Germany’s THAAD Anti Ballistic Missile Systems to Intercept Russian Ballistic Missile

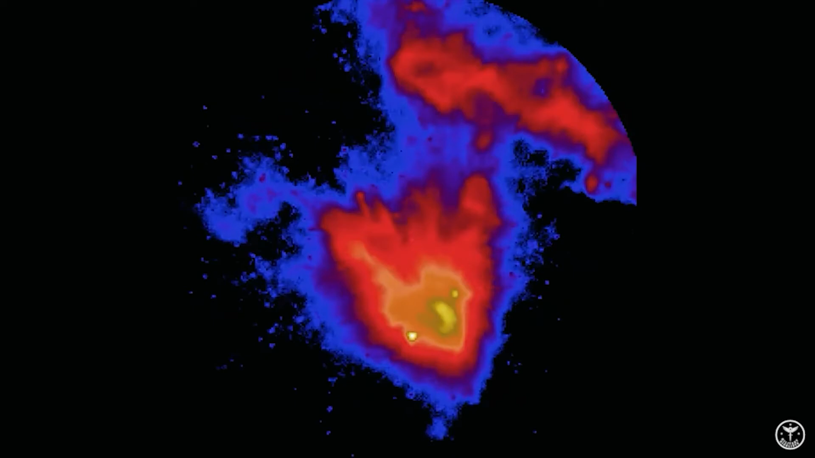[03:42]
This enables it to see targets more clearly and distinguish between an actual menace and non-threats,